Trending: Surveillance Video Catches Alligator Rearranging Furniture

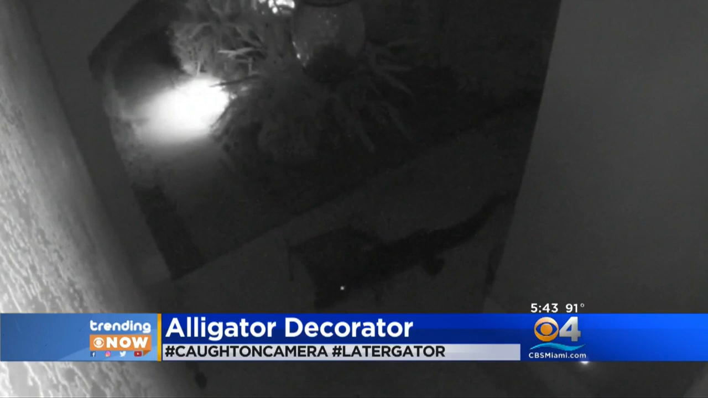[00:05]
IT DECIDED TO DO A NUMBER WITH THEIR PATIO FURNITURE. LOOK AT THIS. THE COUPLE WHO RECORDED THE VIDEO AT FIRST THOUGHT THE FURNITURE WAS BEING MOVED BY A PRANKSTER.
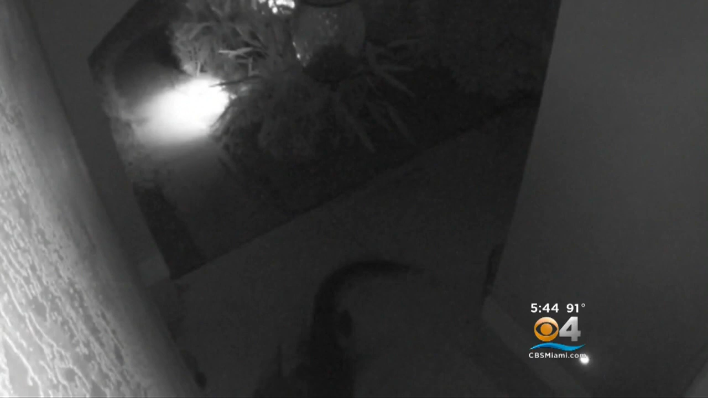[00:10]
IMAGINE THEIR SURPRISE TO FIND THE GATOR. THE ANIMAL WAS ABOUT 5 TO 6 FEET LONG AND GOT AWAY LONG BEFORE THE COUPLE EVER WOKE UP. MIGHT STILL BE A PRANKSTER, YOU KNOW, AN ALLIGATOR PRANKSTER.